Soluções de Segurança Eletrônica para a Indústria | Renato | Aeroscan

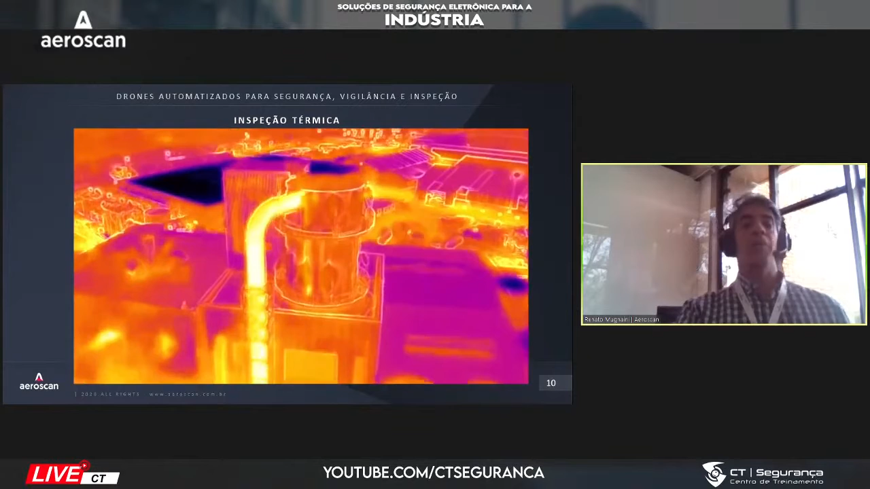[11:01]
da ronda perimetral, a gente tem aqui a questão da inspeção dos telhados, a inspeção térmica, a inspeção de tanques e outras N
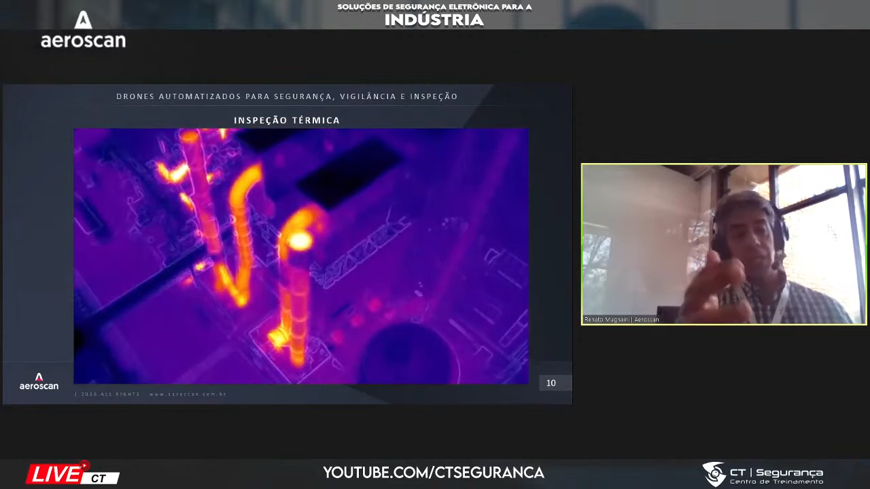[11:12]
aplicações dentro de uma indústria. Então, aqui é a mesma imagem que a gente viu anteriormente, só que agora do ponto de vista da câmera térmica. para se fazer aferição de equipamentos que têm essa necessidade e normalmente se faz isso dentro de uma determinada periodicidade, o drone também pode ser considerado. E aí, por que eu estou falando isso? Além da aplicação, também é o custeio.